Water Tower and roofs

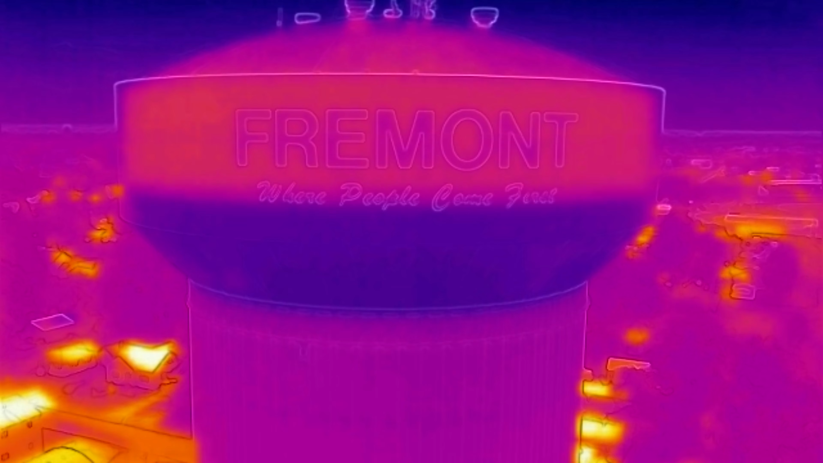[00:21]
As you can see, it's warmer on top and we've got that big blue or actually black area.
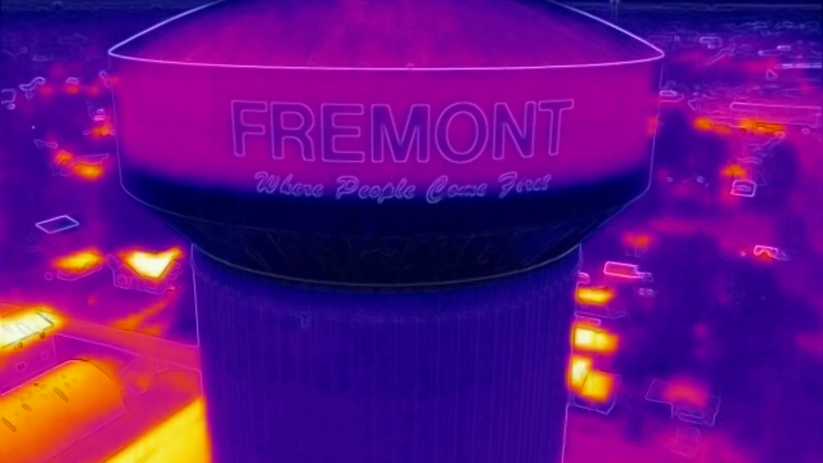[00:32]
I'm guessing that is our water level in that tank. Hopefully I can show this to one of our water guys and they can explain more. Three trailers.
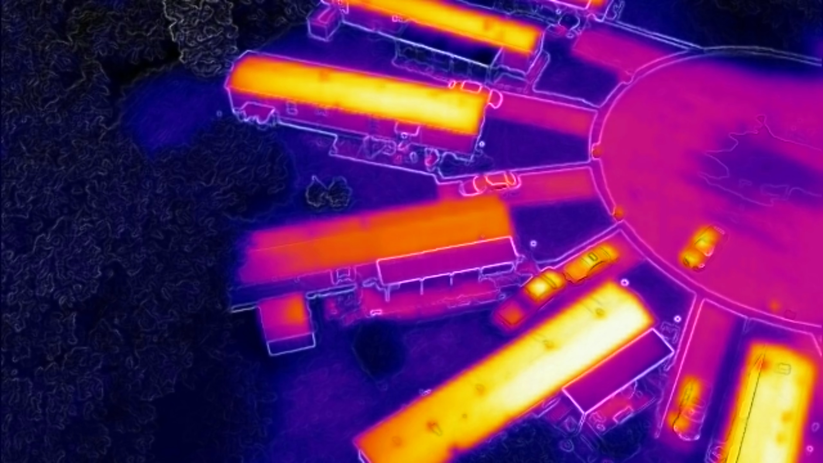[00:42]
Bright yellow mostly. And there's that orange one in the middle. Guess what? That's got a brand new metal roof. It sure helps with the heat.
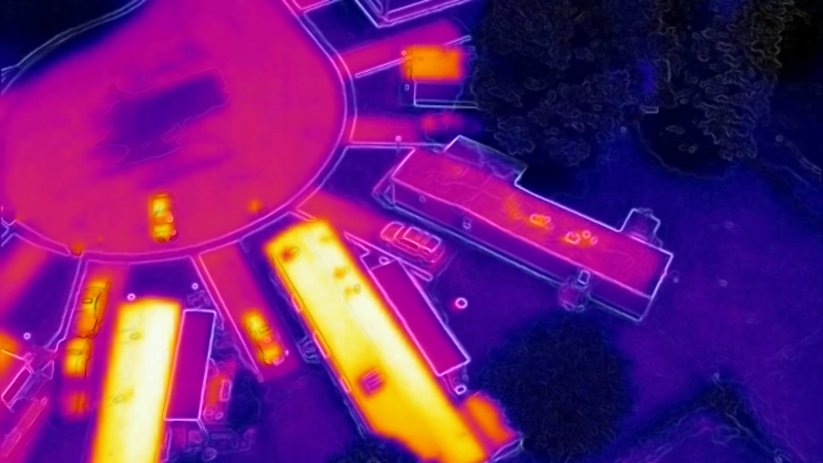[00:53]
Now we have two trailers. One heated and the other with nothing except for some internal heat. That owner is not there and has not been there for over a month.